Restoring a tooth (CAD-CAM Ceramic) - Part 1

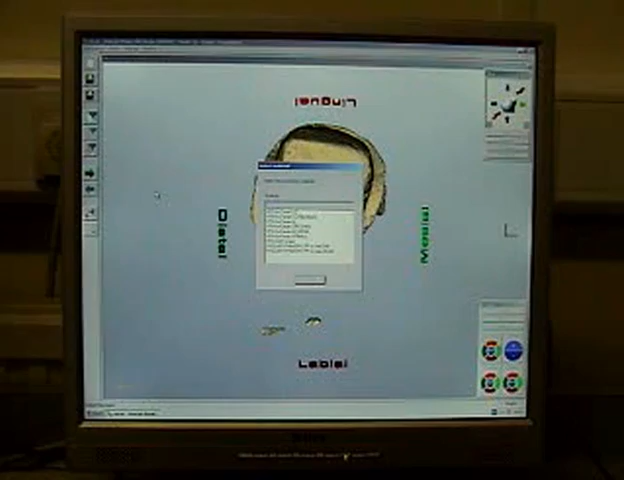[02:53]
So the computer is rendering the three-dimensional version of the preparation. And we're picking the material that we intend to make the coping from at the end of the process.
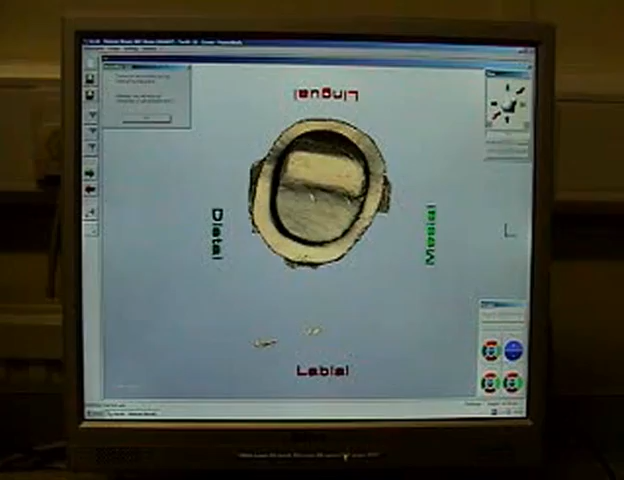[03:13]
Although you are allowed to change your mind. You can see on the screen that it's labelled the directions of the coping. So you can see lingual, labial, distal and mesial. And that's why it's quite important to get everything lined up on the scanner before you start. You can fix it in the software later on but it's quite fiddly. So the first stage is to mark the margin of the intended coping.
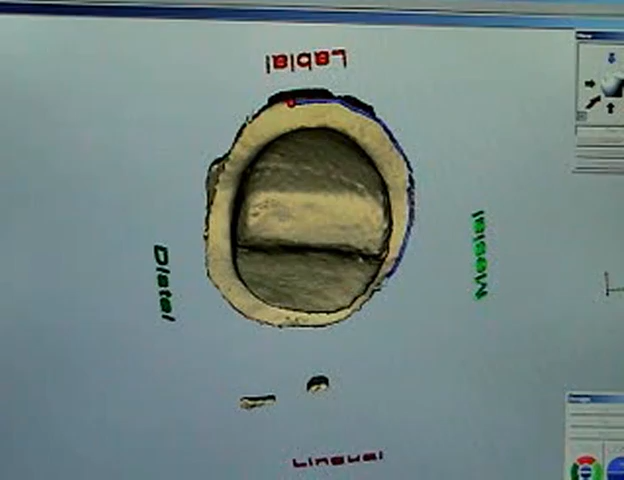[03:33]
And then it's got an automatic margin finding facility. So it should recognise the margin. Sometimes it gets a bit stuck so we just help it out on its way round.
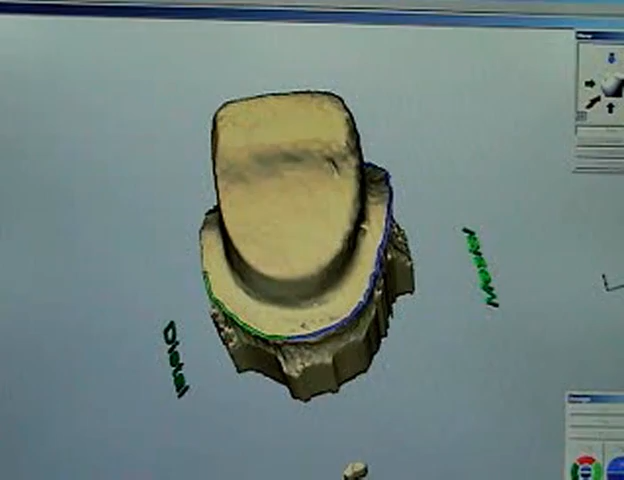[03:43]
It's quite simple to do this.
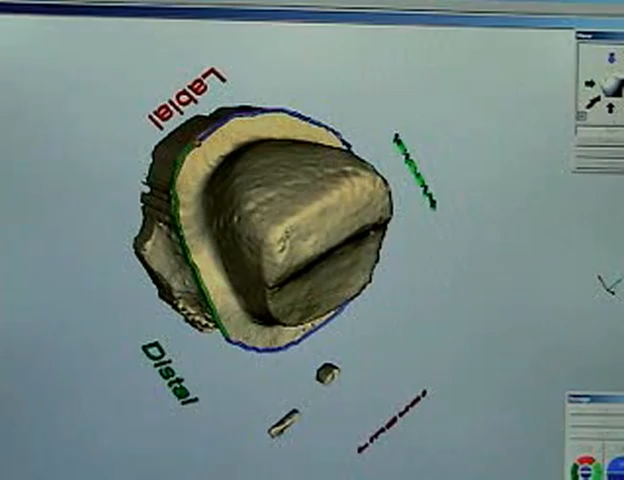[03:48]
We're turning the model as we go as well so we can see the margin more clearly. Once you've done that, it automatically goes to the edit margin mode.
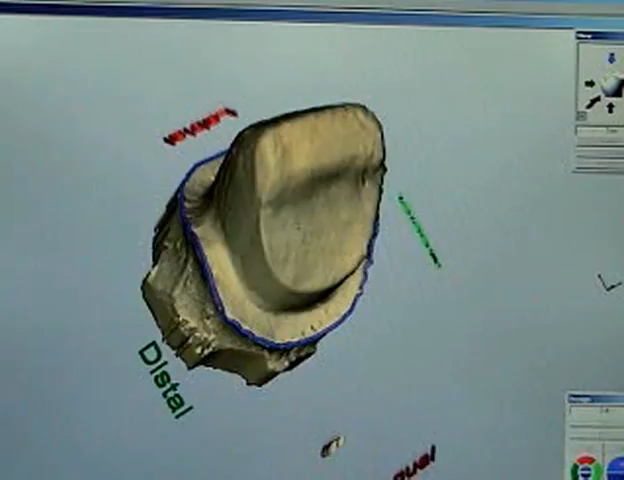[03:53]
So you can turn it round and check to see whether it's okay. Make sure it's not dropped off anywhere. And if it has, you can correct it at this stage.
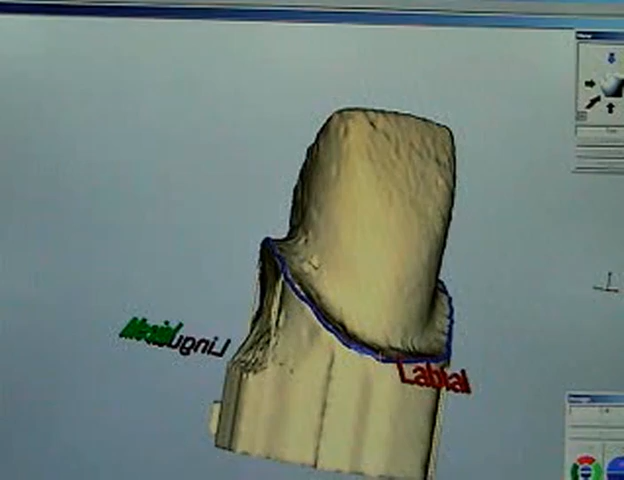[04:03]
I should point out you're doing all this with the mouse, aren't you? It's all on the left and right clicking. It's quite straightforward. So we've just patched it up there. Onto the next stage.
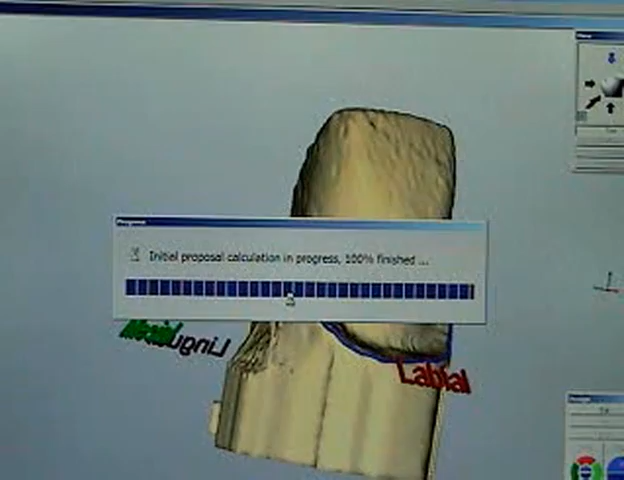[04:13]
That is a warning that if we see any red on our rendered coping, it might be a bit thin but you can see that this one is good.